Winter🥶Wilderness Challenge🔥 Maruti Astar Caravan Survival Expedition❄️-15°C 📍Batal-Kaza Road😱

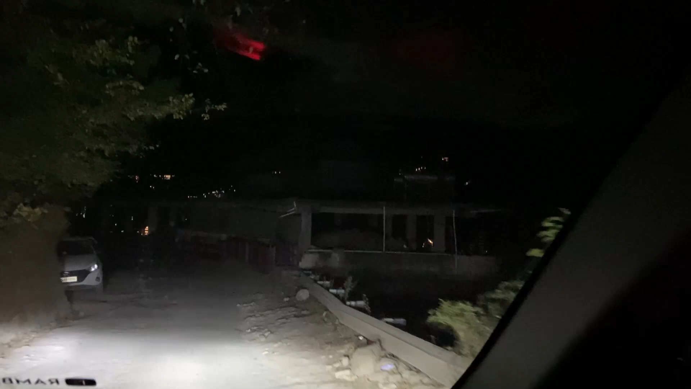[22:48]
कंटिन्यू सफर रहेगा हमारा चंडीगढ़ का, ये देखो भाई एक और स्टार खड़ी है यहाँ पे, हिमाचल में बहुत सी स्टार आपको देखने के लिए मिल जाएगी।
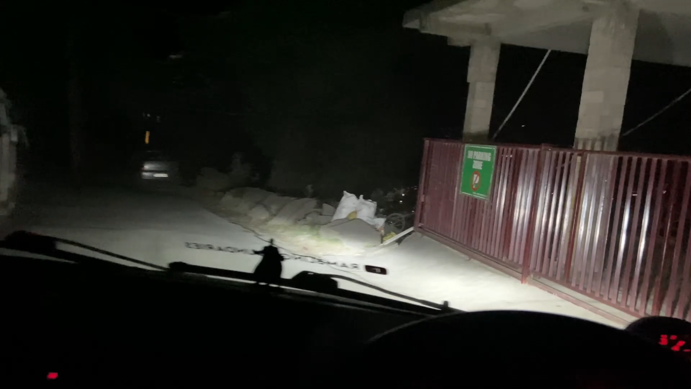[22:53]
ये लो भाई मनाली के नज़ारे,